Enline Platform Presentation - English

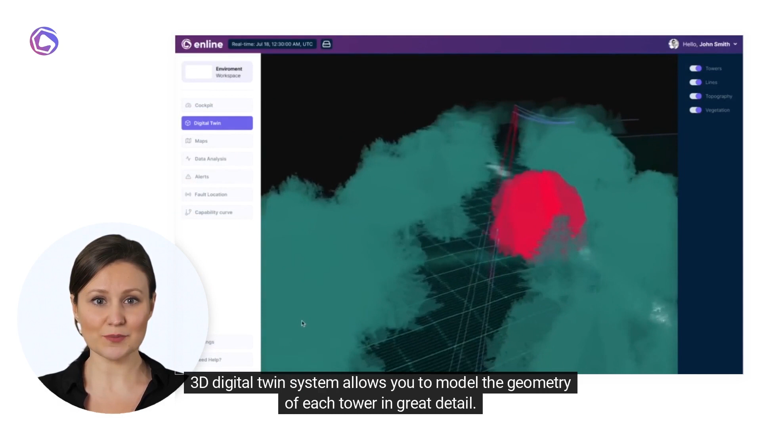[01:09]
3d digital twin system allows you to model the geometry of each tower in great detail what is the location
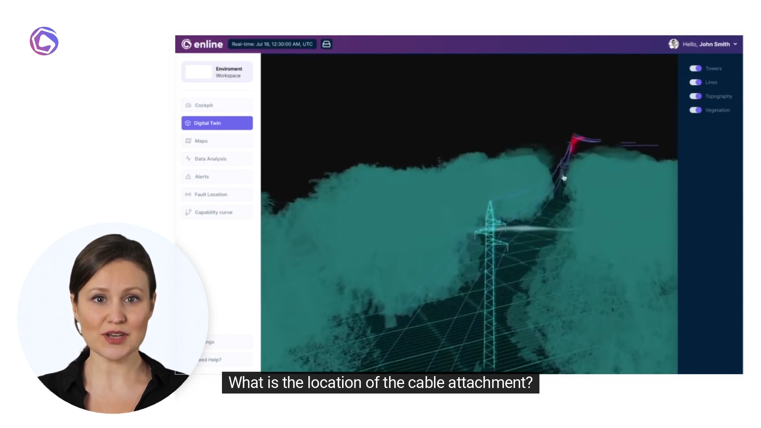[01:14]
of the cable attachment what effect this has on the catenary formation of each conductor we
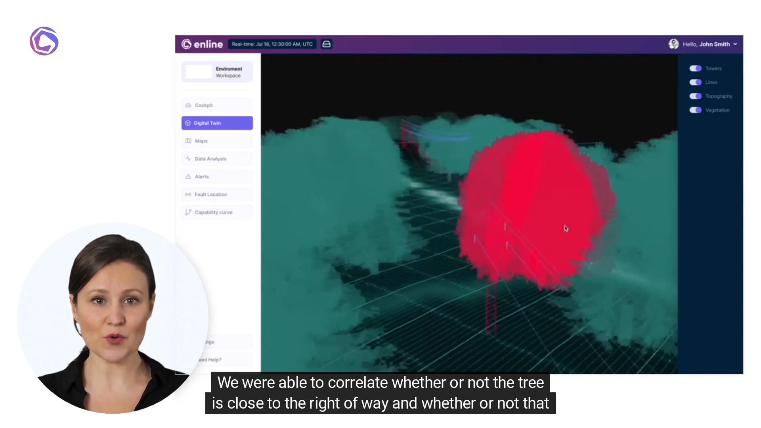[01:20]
were able to correlate whether or not the tree is close to the right of way and whether or not that right of way requires pruning with the admission of vegetation management it is a very straightforward and objective method of
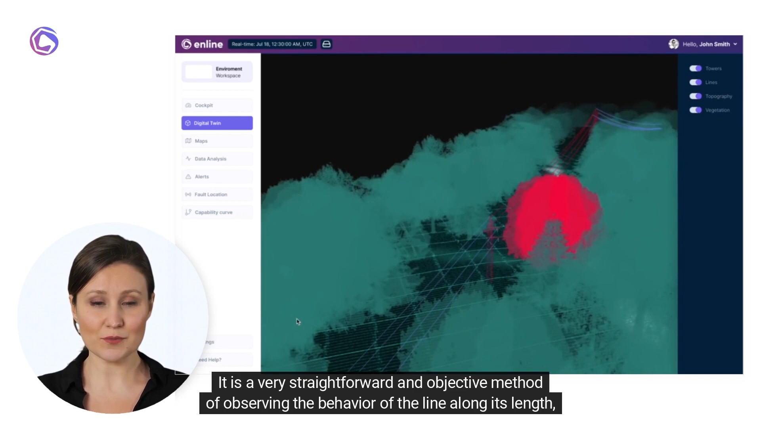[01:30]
observing the behavior of the line along its length relating thermal meteorological and vegetative variables